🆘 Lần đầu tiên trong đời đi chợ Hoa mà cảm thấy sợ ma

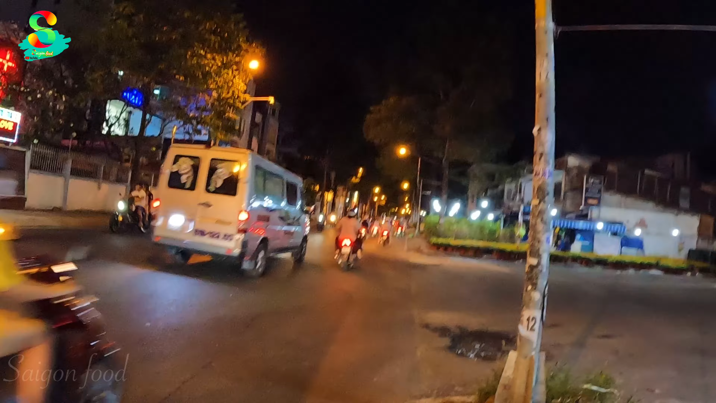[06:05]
thể các bạn cũng chán luôn Tại vì thật sự là thấy đâu có cảnh mua bán tắp đập gì đâu chống chơn à đó các bạn nhìn xem hoa để nguyên vàng bên đó luôn mà cũng đâu có khách đâu
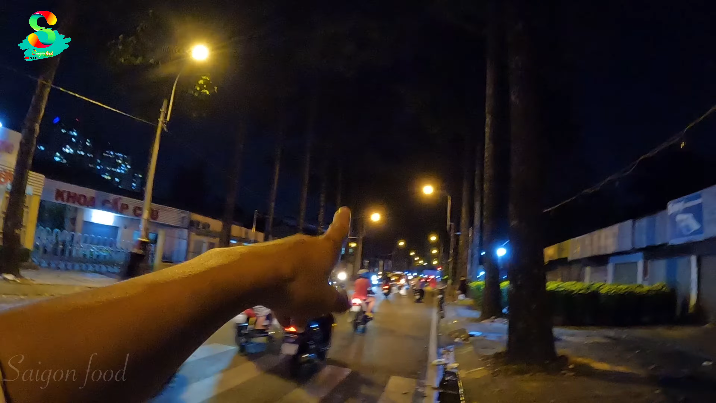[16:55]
ở bên này là bệnh viện Trưng Vương nè các bạn đối diện đó là nhà thi đấu phú thọ trường đô phú thọ cái đường đó các bạn ở đây là văn cút cũng mà không có khách luôn các bạn ở đây cũng mấy chục cặp à à
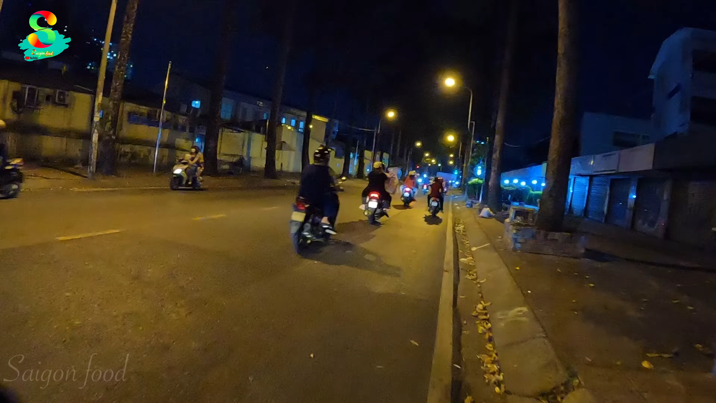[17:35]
Bà con cứ theo chân mình nha Mình đi tới cuối đường nặng Để mình xem Cái động đường này Bà con bán cái khúc đằng này có ổn không
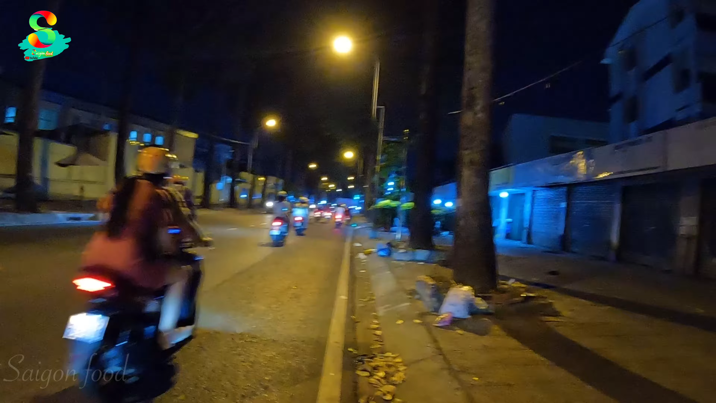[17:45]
Tới chỗ này là hết rồi nè các bạn
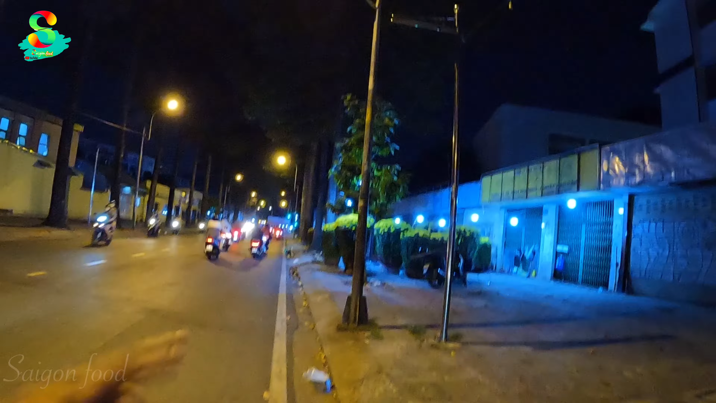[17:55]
Không có ai luôn Có anh kia là chạy xe Rồi anh bắt cái bố Anh nghỉ ngơi luôn